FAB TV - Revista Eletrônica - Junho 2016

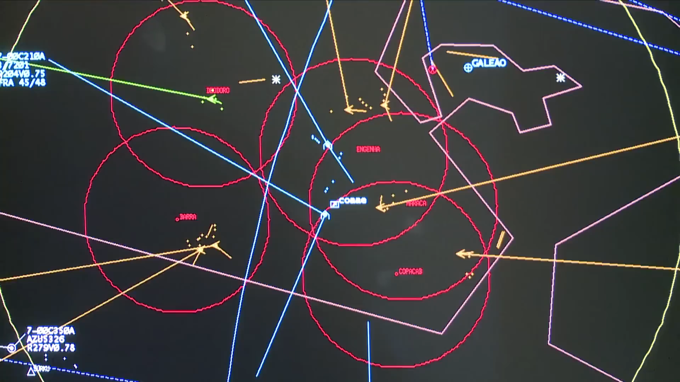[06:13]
No Rio de Janeiro, os locais demarcados foram Deodoro, Copacabana, Barra, Maracanã e Engenhão.
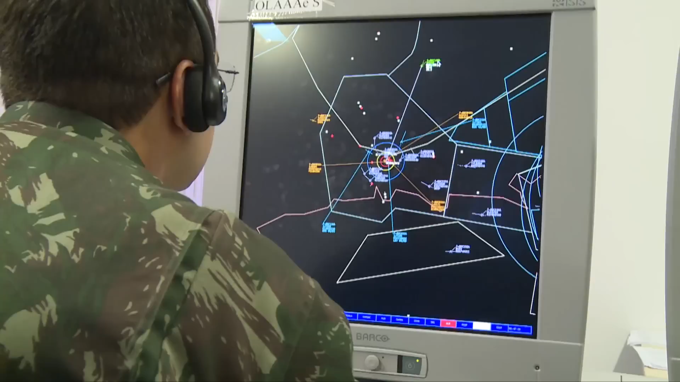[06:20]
Em São Paulo, o estádio Itaquerão. Essas áreas foram delimitadas como proibida, indicada pela cor vermelha,